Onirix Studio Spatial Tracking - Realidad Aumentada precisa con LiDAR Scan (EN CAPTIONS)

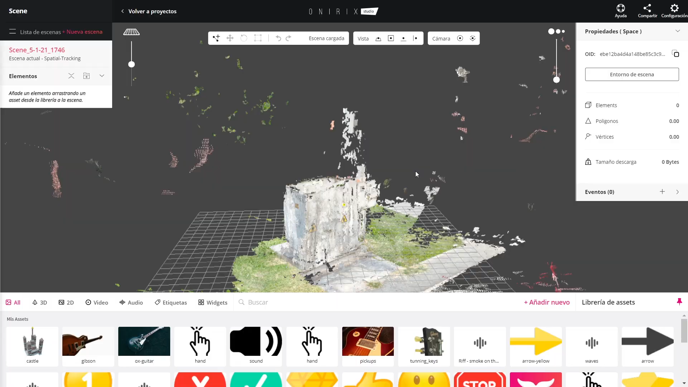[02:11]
Veremos el área escaneada. Tengo que decir que me sorprendió bastante la calidad. Me hubiera gustado poder capturar la parte de arriba, pero ya pronto, ya se viene el selfie stick.
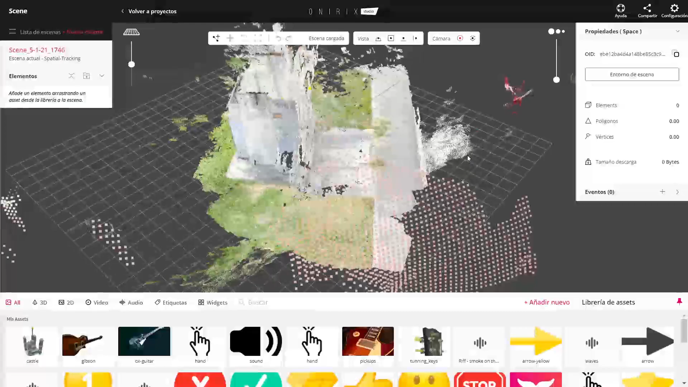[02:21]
Lo que haremos ahora es agregar elementos. Elementos de seguridad.
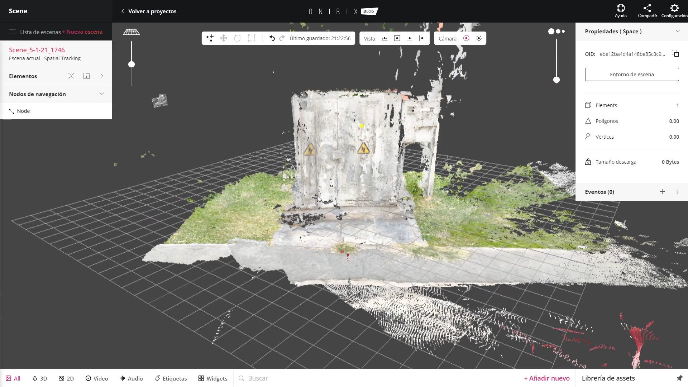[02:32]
Información que sirva tanto para los usuarios que caminan por la zona, como para los trabajadores. Lo primero que haremos es trazar la navegación. Y esto me parece muy llamativo.
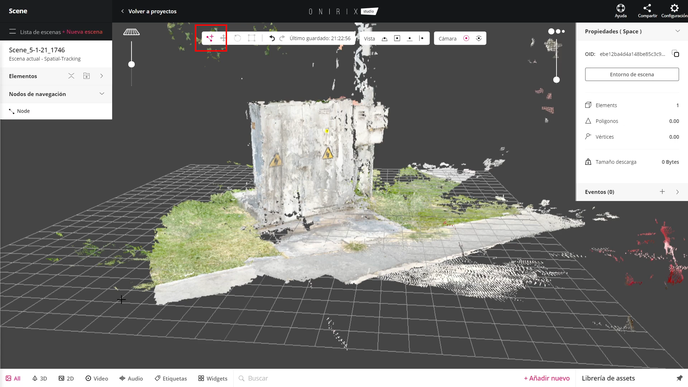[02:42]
Es ideal para crear experiencias indoor. Seleccionamos un nodo y lo situamos en el suelo.
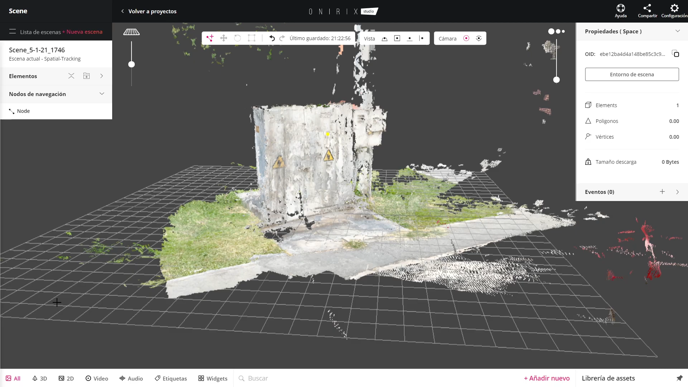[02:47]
Y luego presionamos otra vez y ya tendremos una línea recta.
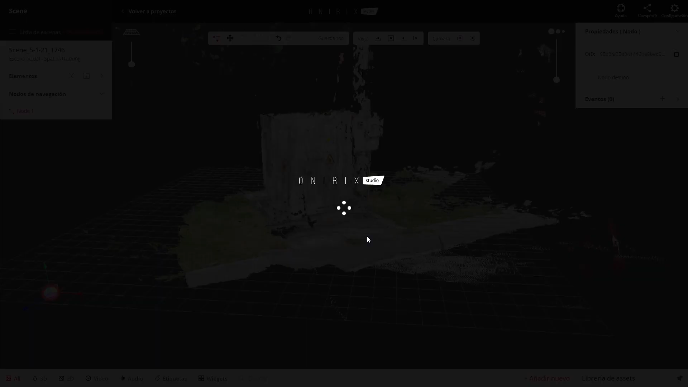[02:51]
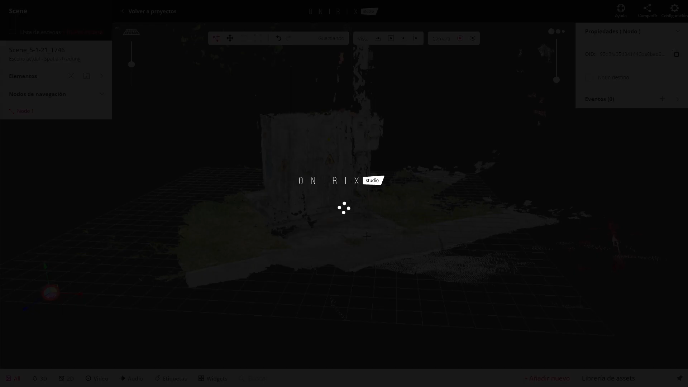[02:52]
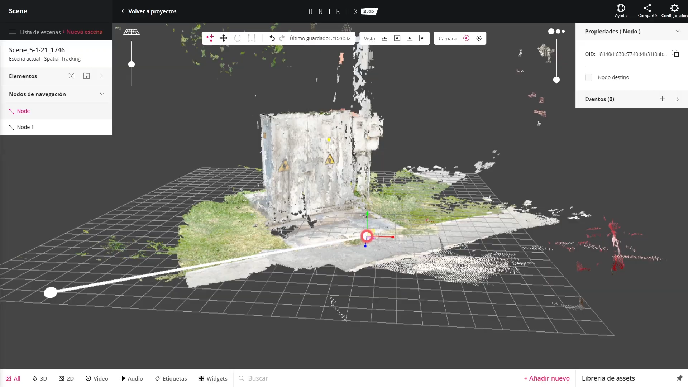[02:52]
Según tu proyecto, puedes crear varios nodos de navegación. Le pondremos un mejor nombre, como llegada.
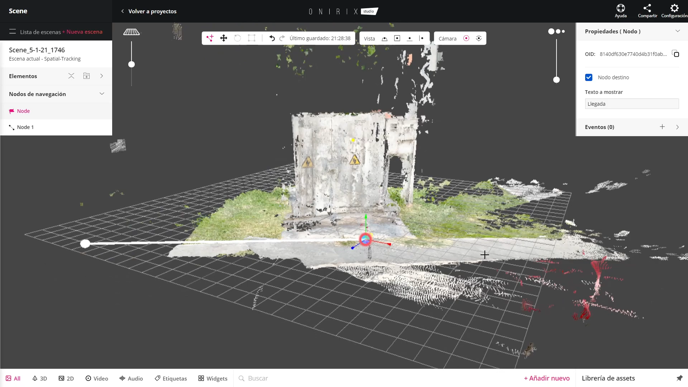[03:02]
Antes de grabar, había agregado una imagen de seguridad. Esta ya se encuentra en la plataforma.
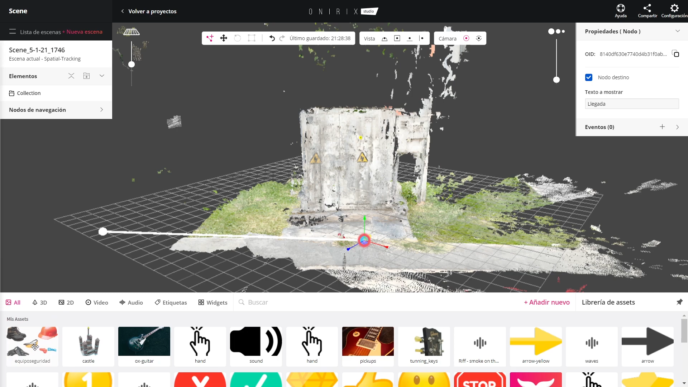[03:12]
Cada elemento que agregues aparecerá aquí abajo. Simplemente arrastramos el archivo hacia la experiencia.
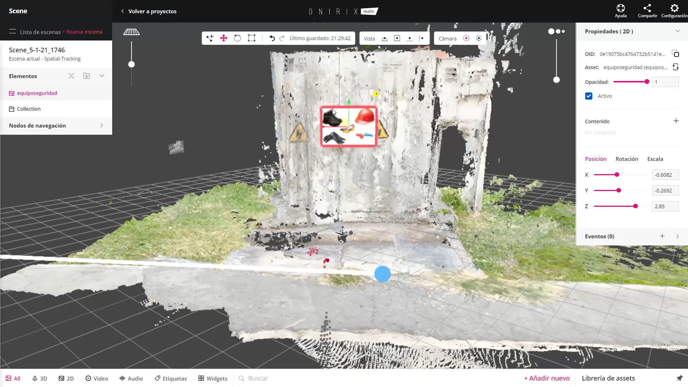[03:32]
Luego, agregaremos una etiqueta para escribir un título adecuado.
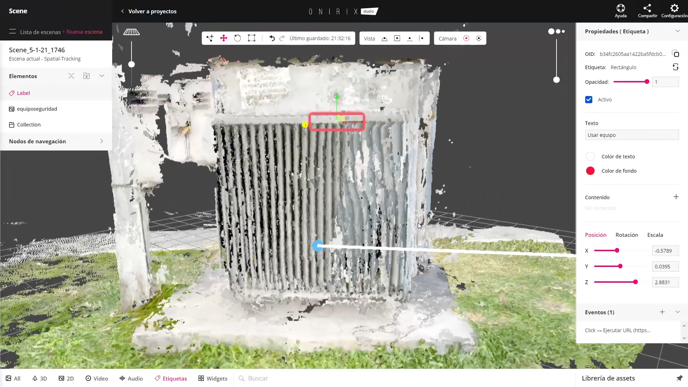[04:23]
En la parte de atrás de la escena, agregaremos una imagen de peligro.
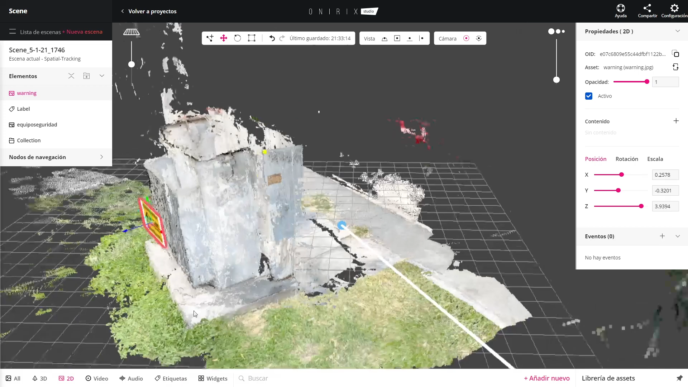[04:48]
En estos momentos, añadimos un sonido de alarma.
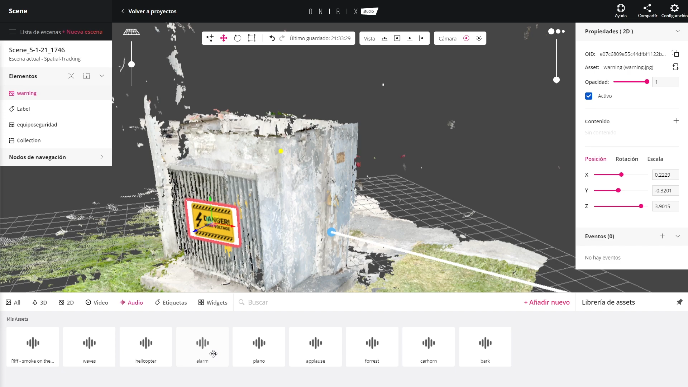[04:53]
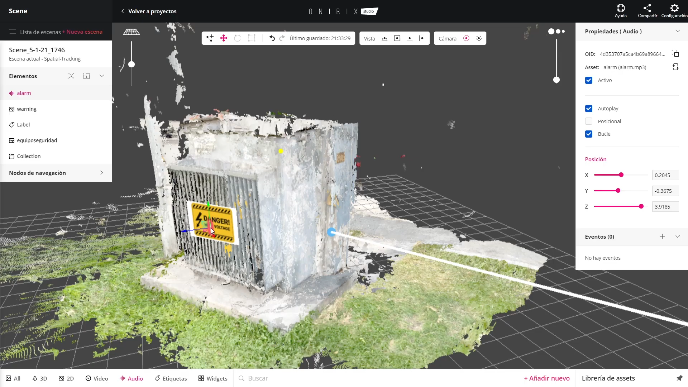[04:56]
A este también lo posicionamos adecuadamente.
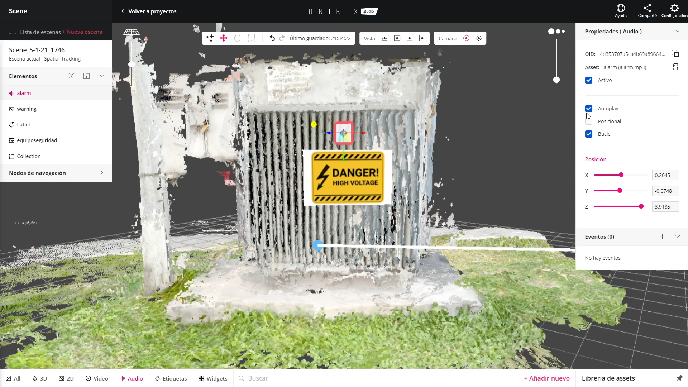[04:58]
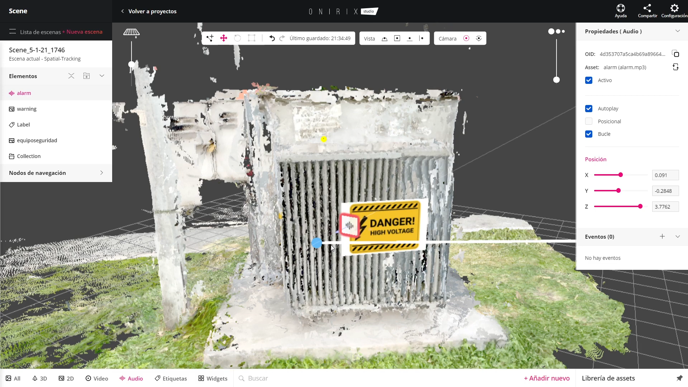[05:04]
Creamos un evento y quiero que cuando estemos cerca de la escena, comience a sonar la alarma.